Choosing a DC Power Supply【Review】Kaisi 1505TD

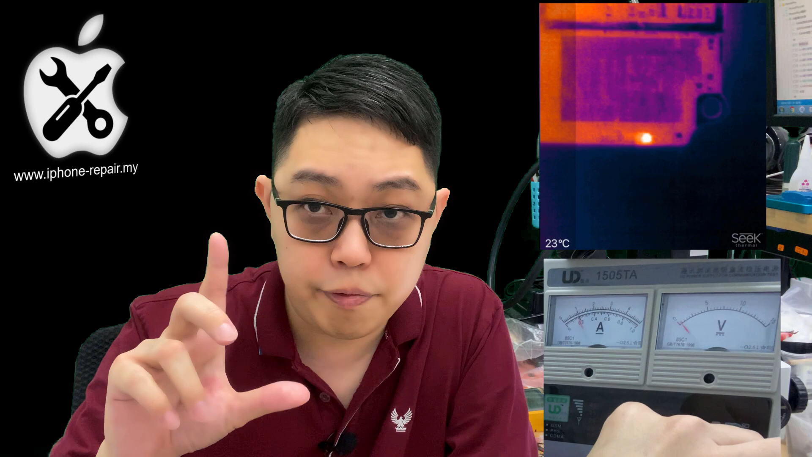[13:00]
And second thing is When I do the blinking technique Okay I can see how fast the needle raise So I can stop it more faster than the digital power supply Okay Then What about digital power supply Okay Okay Digital power supply